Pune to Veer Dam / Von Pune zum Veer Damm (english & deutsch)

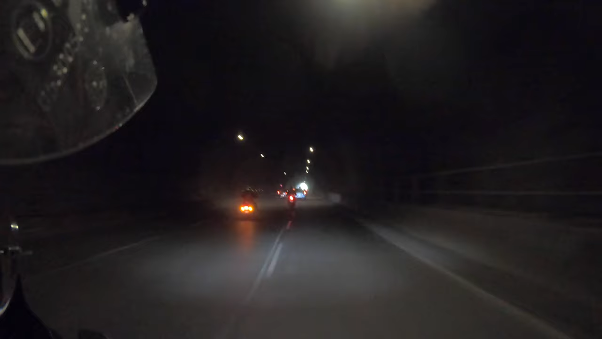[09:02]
Das ist such a jam, it doesn't even help if you're on the bike. Das ist so ein Stau hier, da bringt es nicht mal was, wenn du auf dem Motorrad bist.